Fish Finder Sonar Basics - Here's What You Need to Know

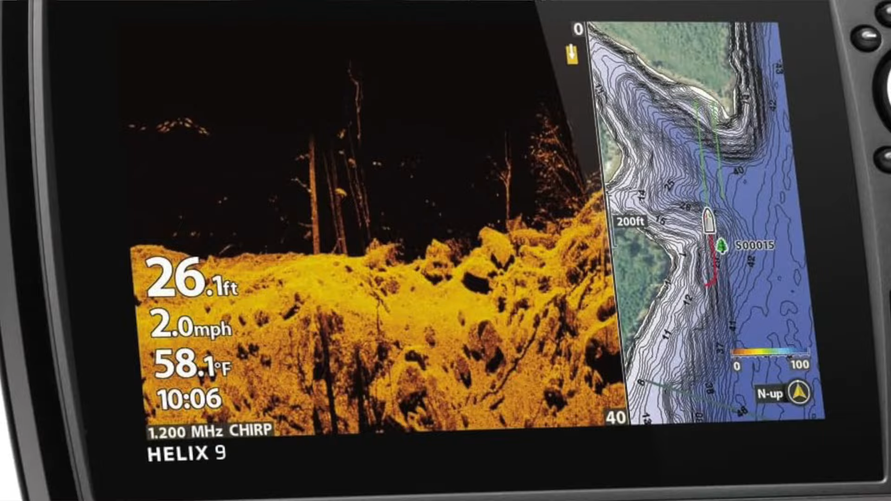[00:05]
On screen: depth 26.1 ft, water 58.1°F, speed 2.0 mph
i can't tell you how many of you have told me that yes you have a fish finder but you only use it for depth and temperature guys these things have powerful features that can put you on the fish
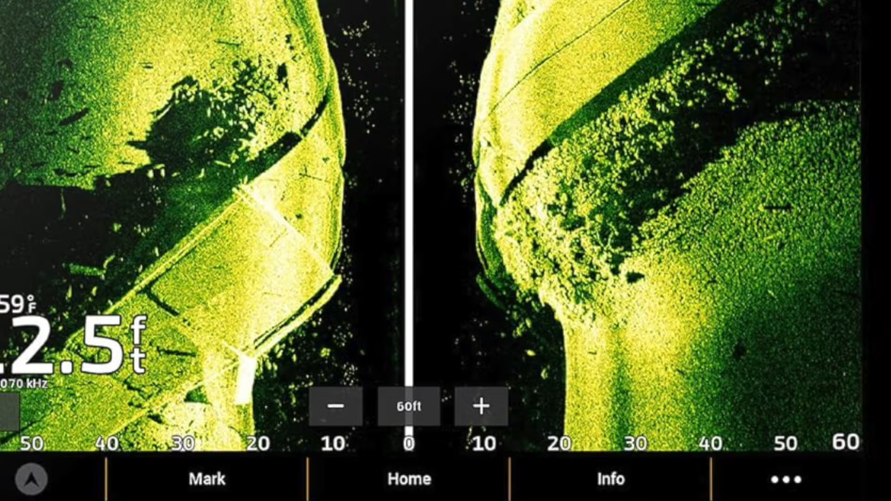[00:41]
your graph so when you hit a hard surface below the water you're going to get a harder stronger return and when you hit something softer like mud you're going to get a weaker
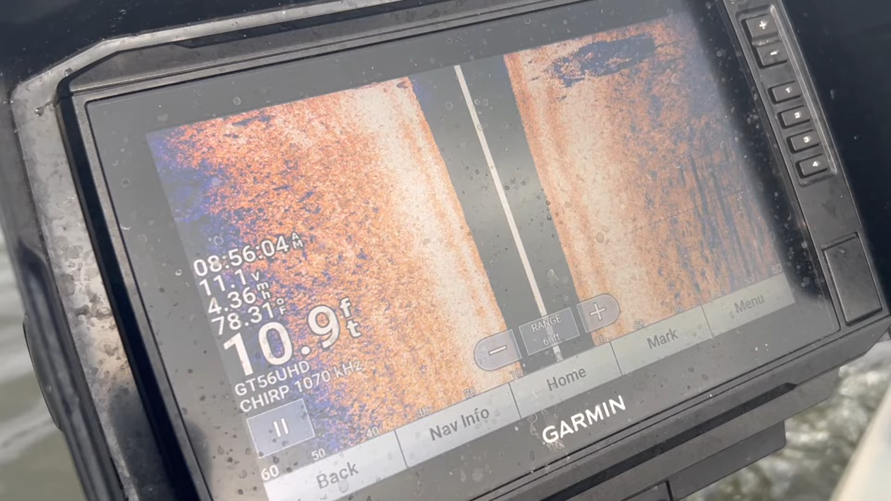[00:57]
On screen: depth 10.9 ft
right outside of the box but it is doing it for you and so if you can figure out how it works you can actually fine
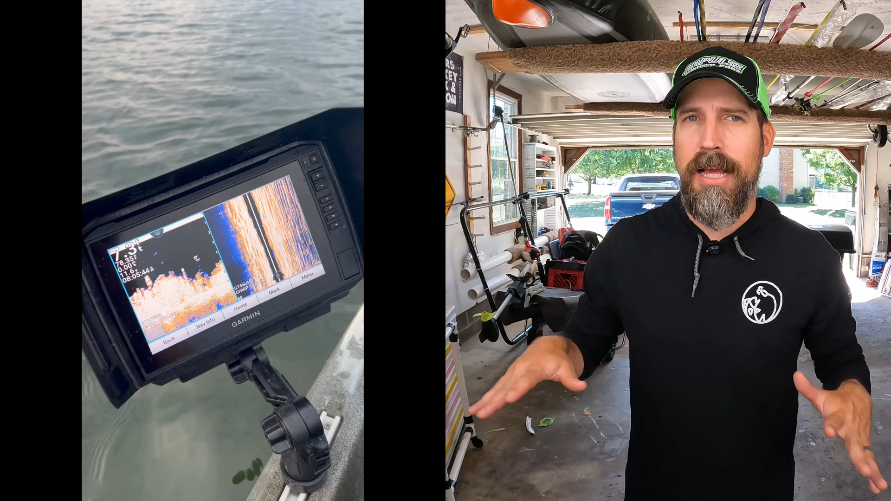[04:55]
side scan and so these frequencies are going to run around 455 kilohertz to 800 kilohertz so now let's talk sonar cones in